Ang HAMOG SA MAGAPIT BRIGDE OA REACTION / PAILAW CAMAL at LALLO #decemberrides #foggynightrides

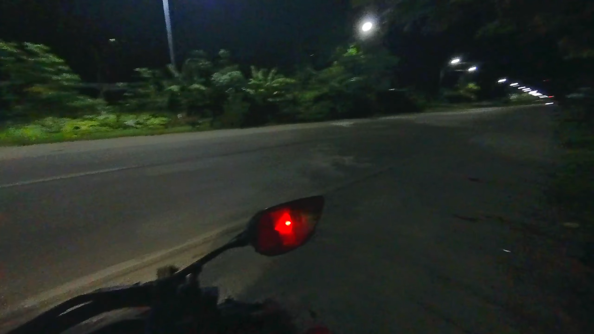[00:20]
nasa araw ko tayo pupunta tayo ng magapit sundo lang natin si Bebe and how many years ngayon lang siya nagbakasyon so ang point ko dito is baka sakaling madat na natin yung mga Christmas lights so magra-rides tayo dito no check natin
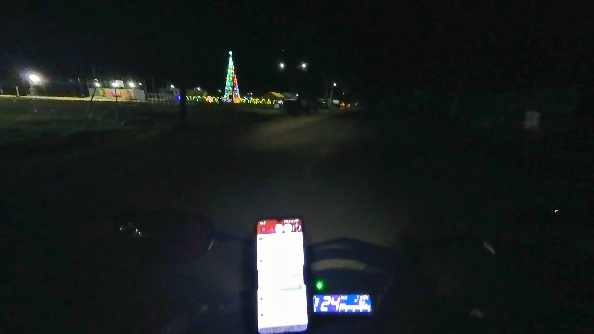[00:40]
oh diba gumawa ka rin ng content sa Pasko hindi lang yung rides so isisingit natin dito oh diba ang ganda kamaranyo gan at 4am so ito lang pinakahilite madaming tao dito kapag gabi ito lang munang kailaw